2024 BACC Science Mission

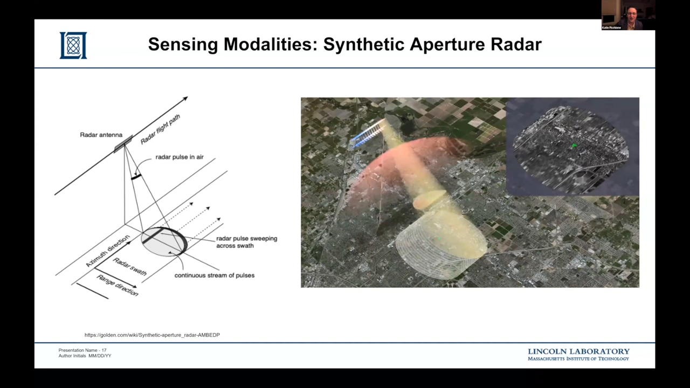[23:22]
SAR uses principles of Doppler shift and frequency modulation and some other principles of communication systems to distinguish between signals received from different parts of the ground. I'll leave it at that for now, but I'm happy to answer questions about SAR. Yeah, I'm happy to answer questions about SAR later.